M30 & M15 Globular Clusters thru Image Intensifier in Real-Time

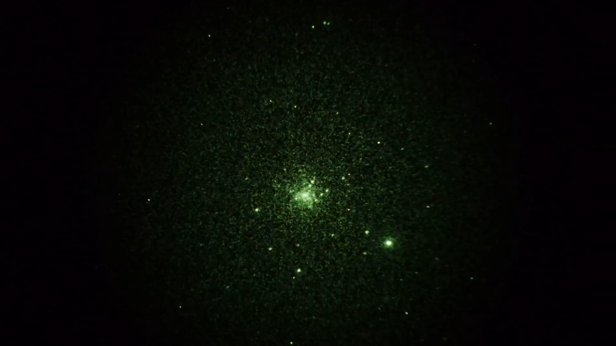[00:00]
Okay, taking a little video here of a couple of Gobbler Stark clusters in the sky. First one up is M30 in the constellation Capricorn, magnitude 7.5, a little bit on the small side.
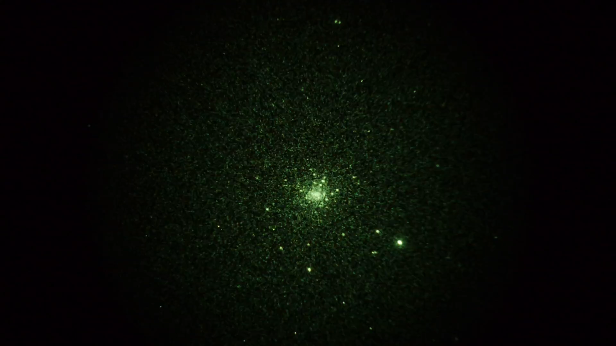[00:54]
It's pretty much what it looks like, naked eye, if I took the camera away and put my eye behind the intensifier screen, the Gen 3 thin film image intensifier, which is what we're connected to, this is what you'd see, real-time. Now, I'm going to take another one, go to another one, M15 in, let's see, that's in Pegasus, so let's go zip over there right now.